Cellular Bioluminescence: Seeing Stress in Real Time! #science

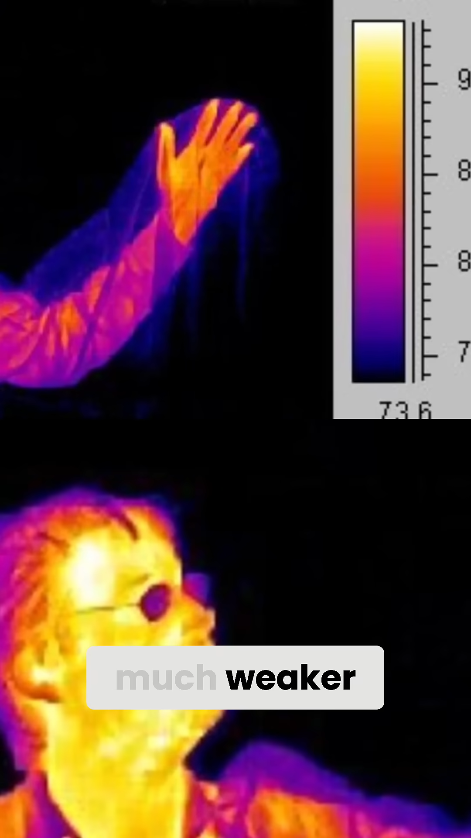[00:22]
And as a matter of fact, this glow is much much weaker than what we typically detect with an infrared camera.